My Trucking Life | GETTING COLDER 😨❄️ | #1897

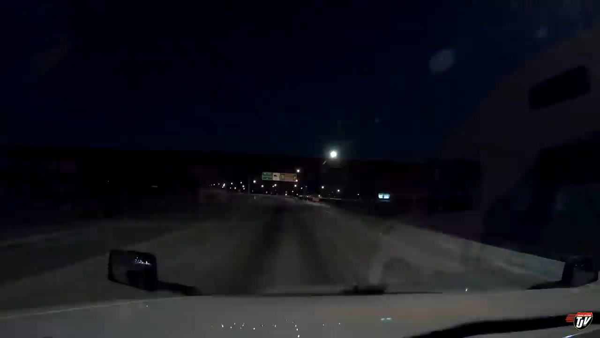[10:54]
And there's no better way for us to be welcomed home back into Canada than with a closed scale. Continue on this road for 15 kilometers. You bet, Karen. You bet we're going to continue on this road for 15 kilometers because we don't have to stop at the scale. That's a beautiful thing. I love not seeing those lights flashing there. I love seeing the lights off at the scale over there. It looks beautiful. All closed up.